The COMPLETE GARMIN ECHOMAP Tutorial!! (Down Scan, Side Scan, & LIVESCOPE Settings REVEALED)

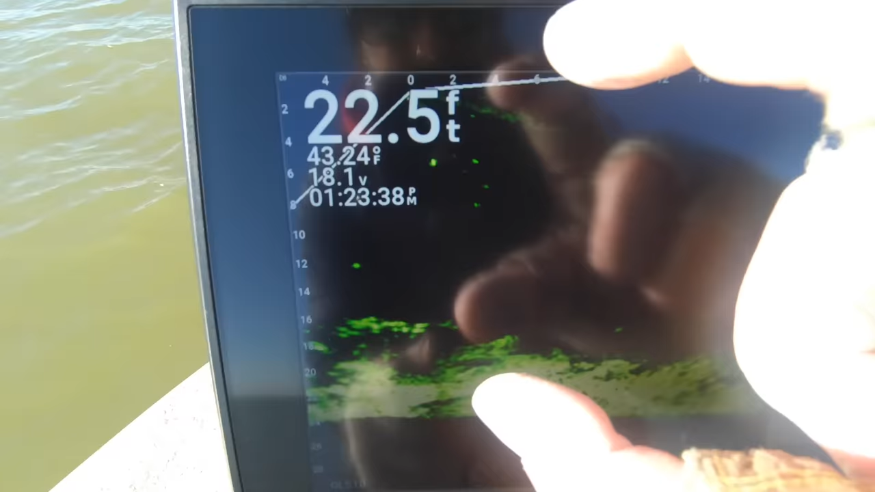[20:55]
On screen: depth 22.5 ft, water 43.24°F
reasons cleanest picture
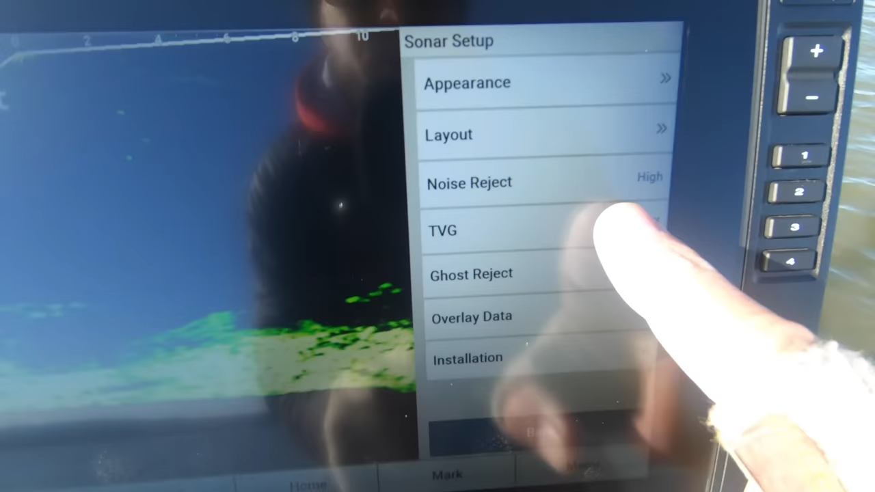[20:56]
tvg same thing time varying gain
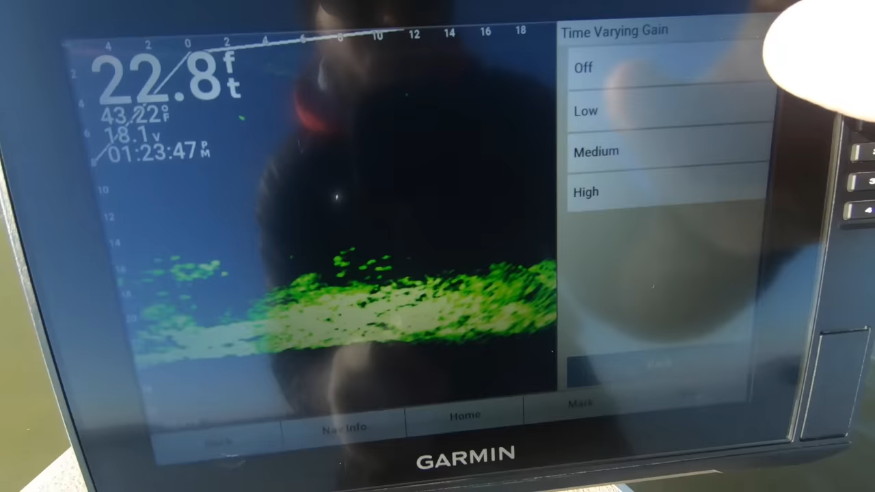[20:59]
On screen: depth 22.8 ft
mine is off right now
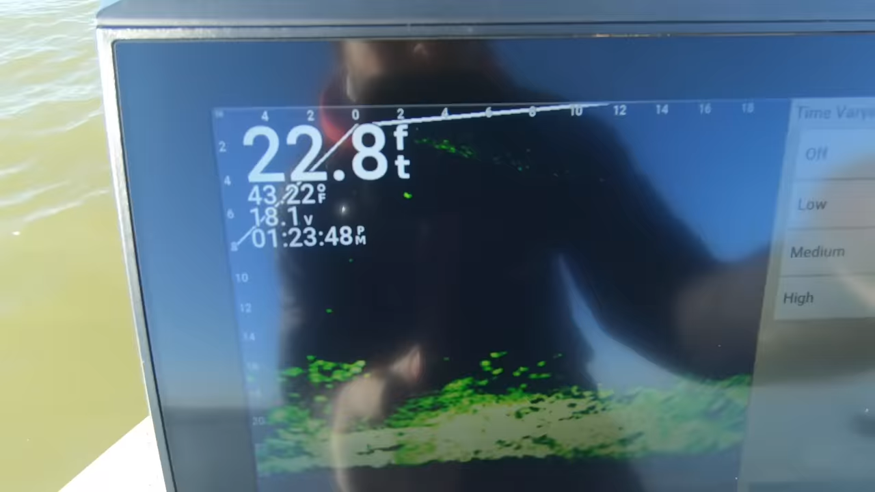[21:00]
On screen: depth 22.8 ft, water 43.22°F
but as we change that so we go low medium high
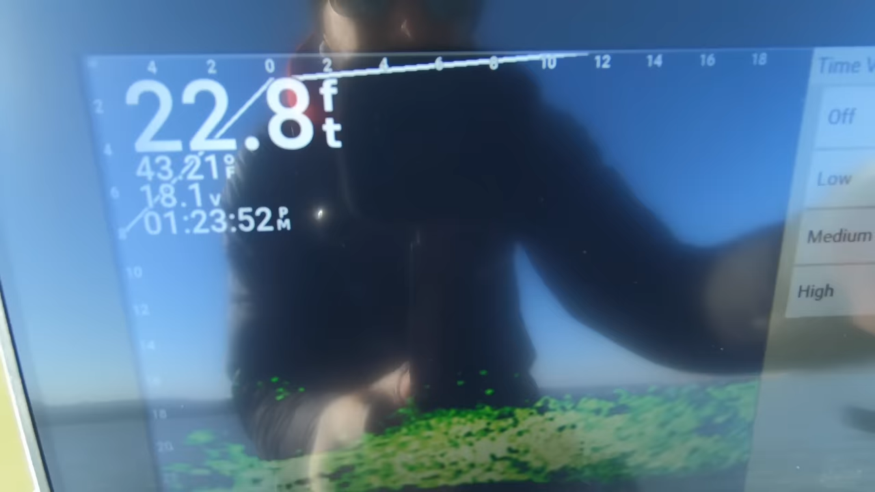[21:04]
On screen: depth 22.8 ft, water 43.21°F
it's actually a little bit difficult to tell today because we've got super sunny conditions here but
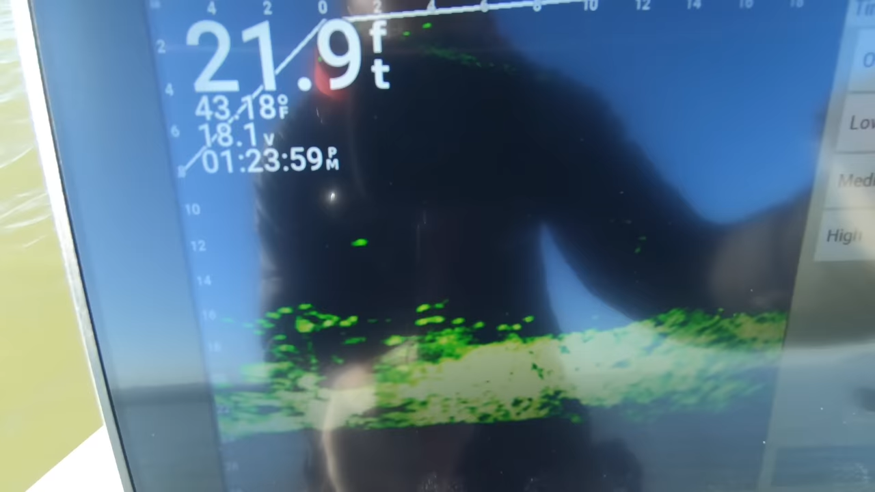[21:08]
On screen: depth 21.9 ft, water 43.18°F
generally it is like i said going
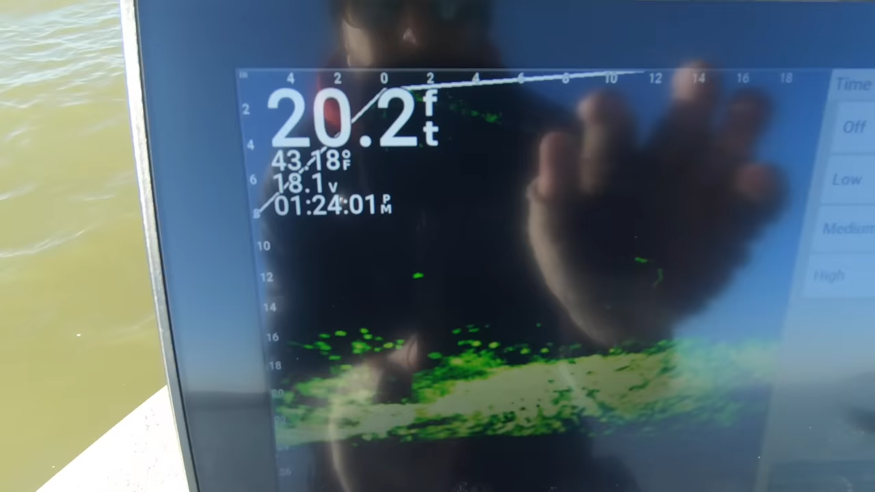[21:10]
On screen: depth 20.2 ft
to create way more noise on the screen it may help you see things a little bit better but in the end you want the clearest crispest picture possible
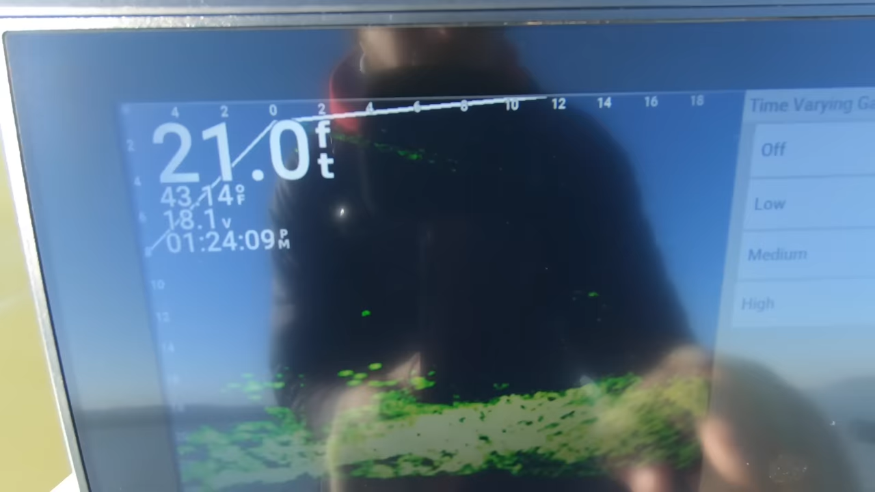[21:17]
On screen: depth 21.0 ft
so i always leave mine off or on low just depending on how clear how muddy the water is
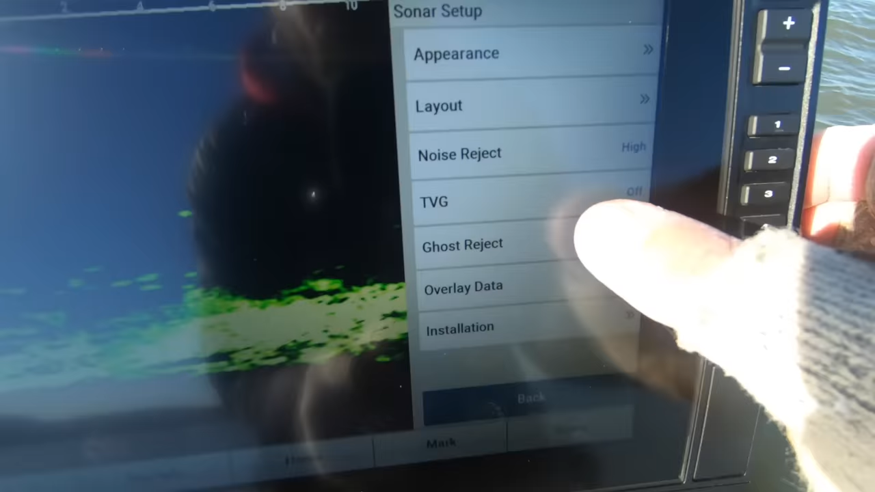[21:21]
ghost reject this was a new update earlier
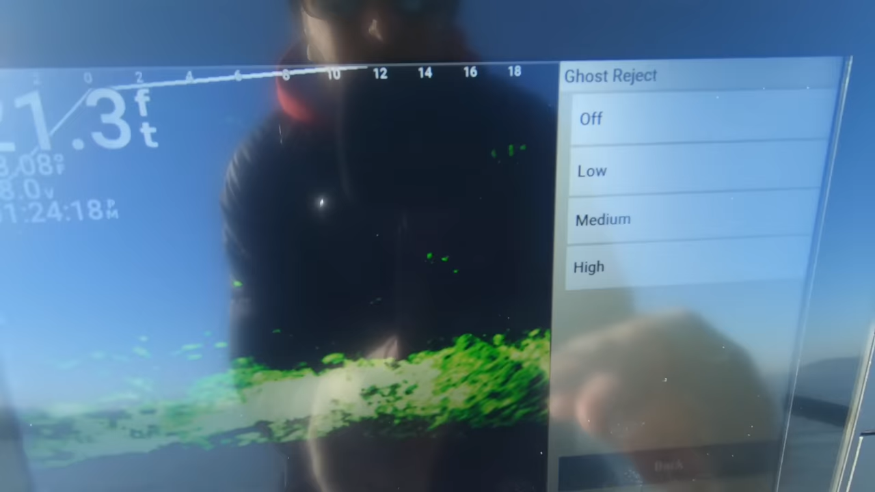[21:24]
this year late last year
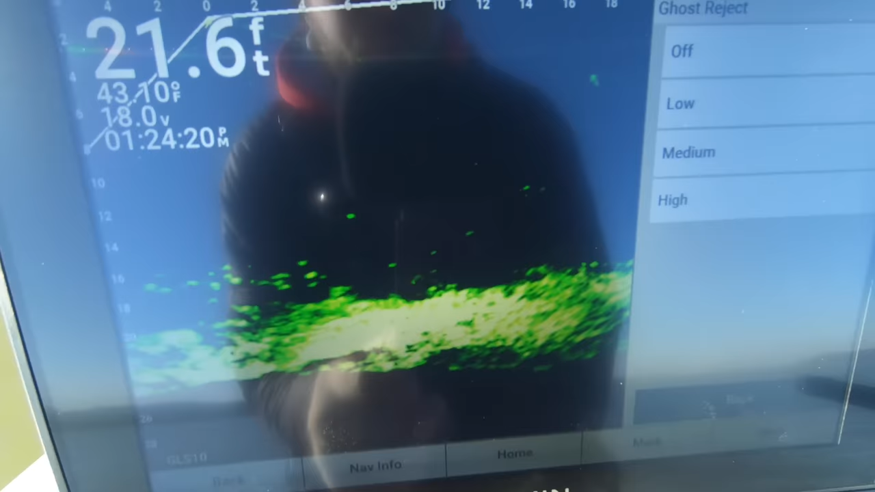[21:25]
On screen: depth 21.6 ft
that just helps get rid of the ghost tree i don't ever
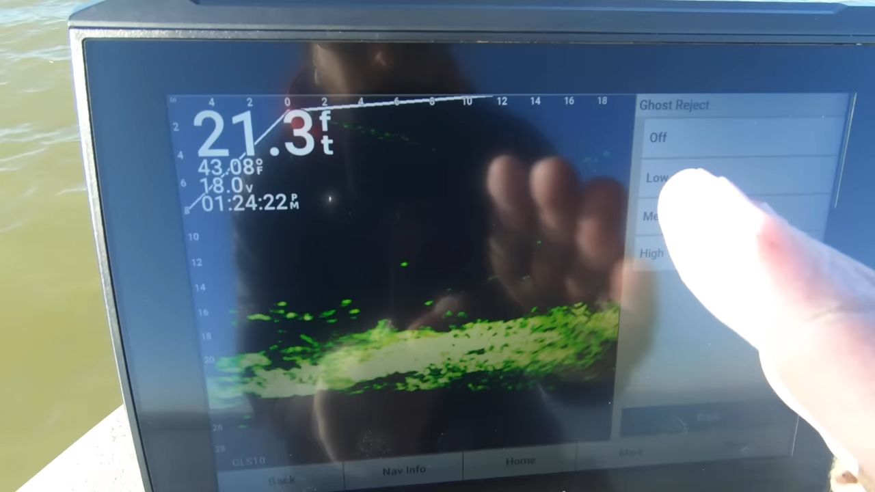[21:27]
On screen: depth 21.3 ft, water 43.08°F
really have an issue with it i always leave mine off because it does create some other